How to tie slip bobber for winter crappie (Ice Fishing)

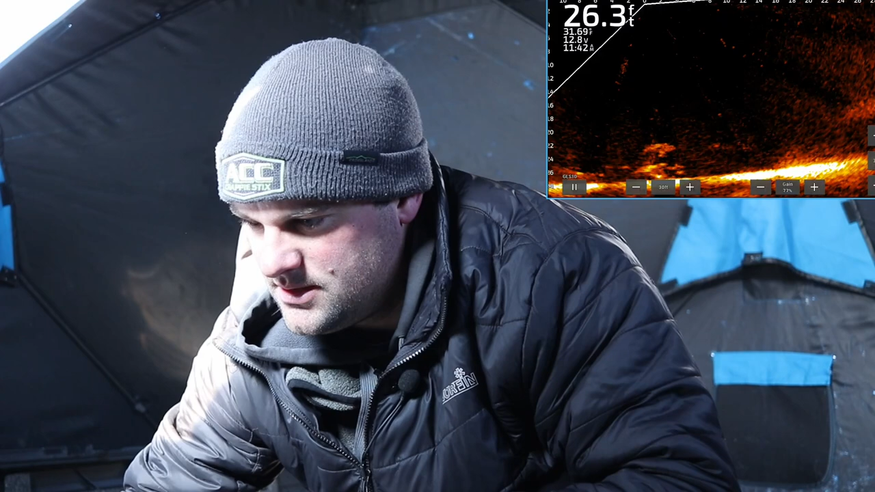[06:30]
On screen: depth 26.3 ft
Here comes a fish. He's going to take it. I'm going to guess most of these are either croppy or bluegill. Oh. Oh. Does he have it? Here he goes. Take it. Take it. There he is. Yep. Moved inside. It started to get a little chilly out there.
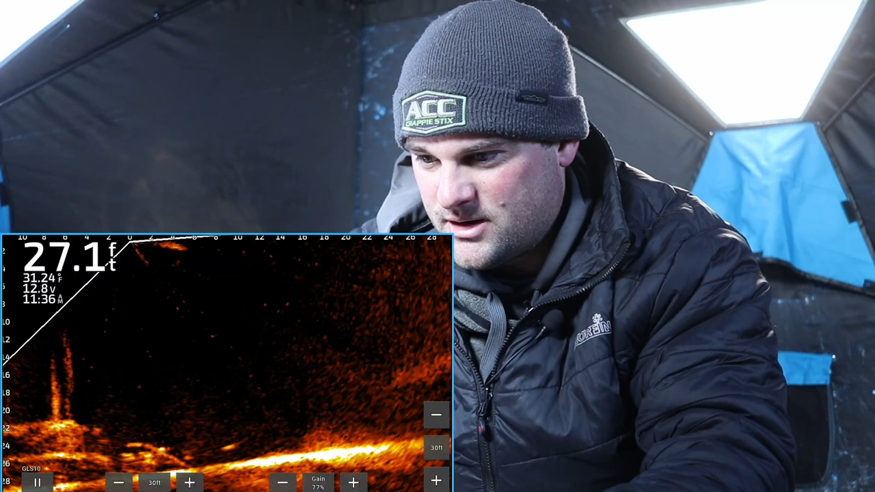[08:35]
On screen: depth 27.1 ft
I mean water temps you can see the water temps 32 degrees. These fish are they don't want to chase minnows across open water. So if you can get that minute just kind of sit there and look like it's really struggling. Typically you're going to get a lot more bites.
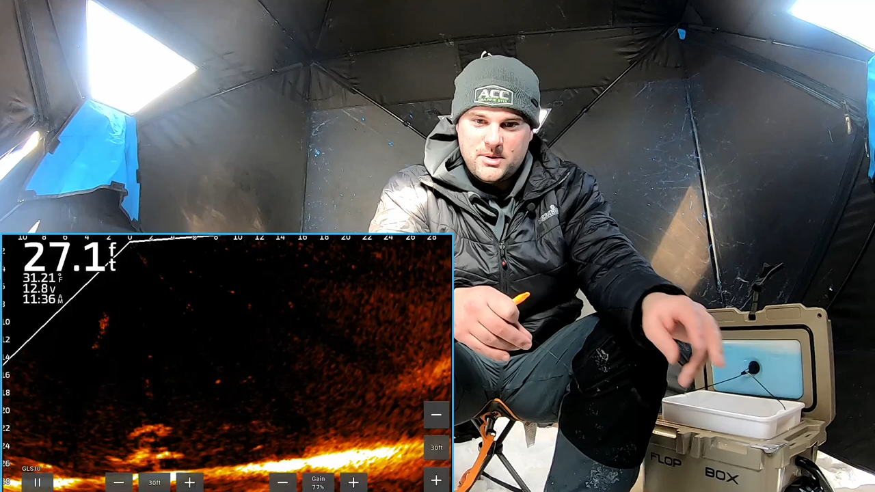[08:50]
On screen: depth 27.1 ft, water 31.21°F
My slip stop is loosening up on me so
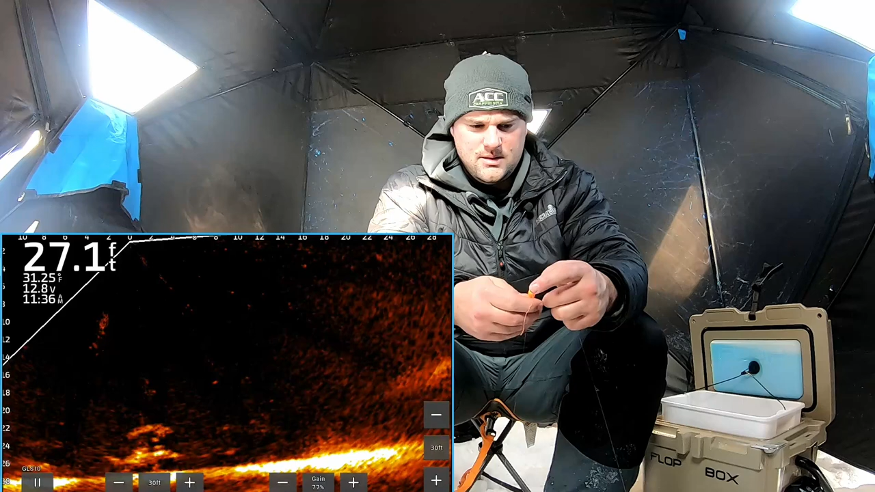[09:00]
On screen: depth 27.1 ft, water 31.25°F
That should be good. Pinch that little. Oh got a fish coming up at it. I'm gonna just drop it in there. I think we're going to get another crappie right away here. Sure as heck are. Yep. Problem is.
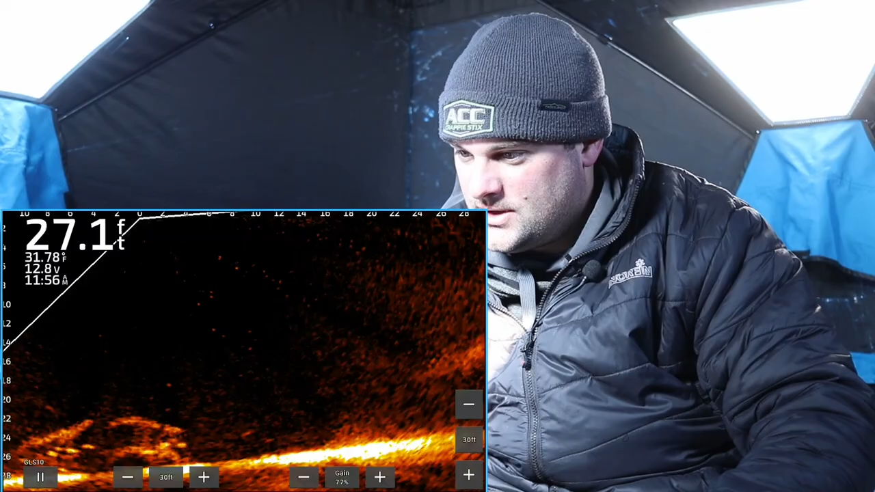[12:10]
On screen: depth 27.1 ft
There's not any structure or anything beneath it. So I'm just working on those fish that are cruising the bottoms. Oh, see that's a, that bite. Do you see that bite? The bobber actually went up sideways. Oh no, and I missed him.